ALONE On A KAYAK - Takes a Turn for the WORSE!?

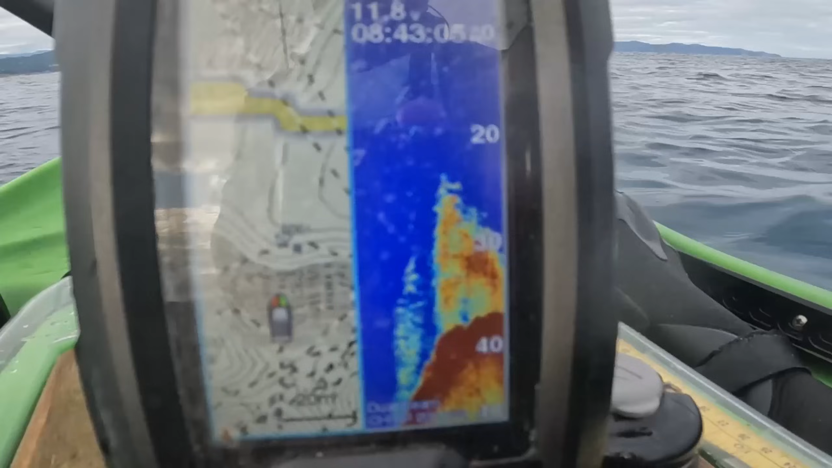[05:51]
We've got a lot of bait fish under us, so we're going to be dropping the jig. Just running through my setup really quickly.
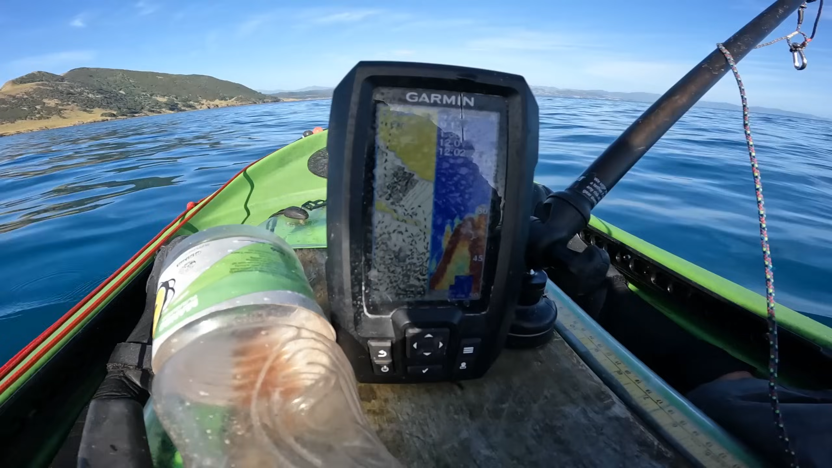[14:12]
Alright, so this is the edge that I'm fishing. You can see up here is the pinnacle and to the left of it is the bait, and on the chart you might be able to see that, I don't know if you can. There's a contour line here, so it's dropping from 30 to 50, and that bait school there is where I pulled that last fish. So we're gonna try and do that again. I'm pretty happy. I'd go in now if it wasn't so nice.